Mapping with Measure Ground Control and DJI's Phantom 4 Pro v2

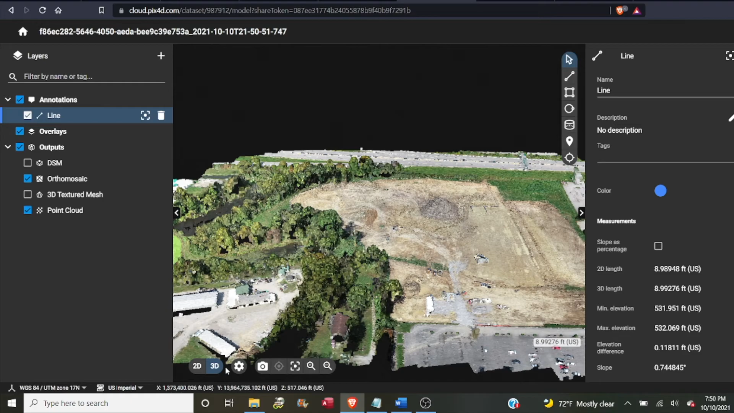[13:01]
This map can be rotated and zoomed, and the measurement tools can be used as well.
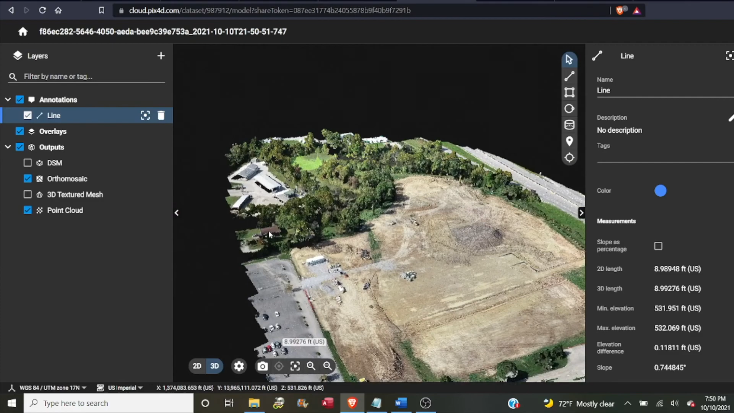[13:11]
If I would have flown a crosshatch pattern, the 3D version of this map would be clearer and more detailed, but it would have taken at least twice as many images and longer processing time.
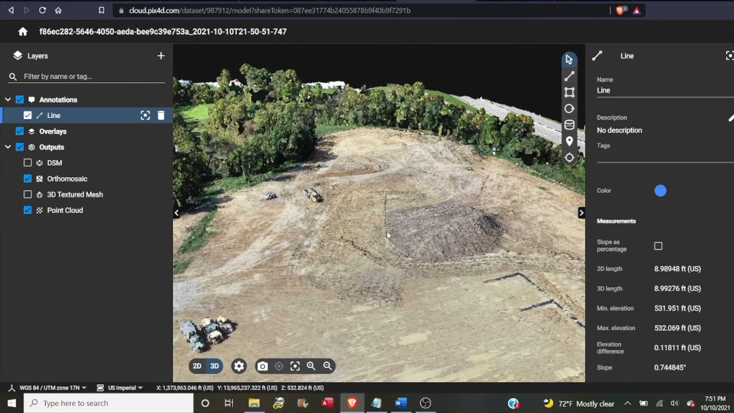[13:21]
The flight pattern you choose to fly will all depend on the deliverables you want to give your client.